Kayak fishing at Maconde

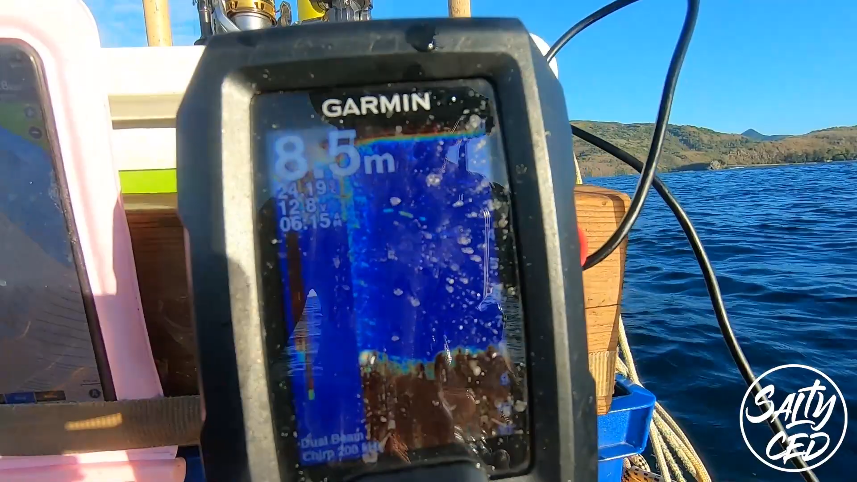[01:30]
I've reset exactly on the course that I was on and then I'm in about eight meters of water which is really cool. Let's do this thing.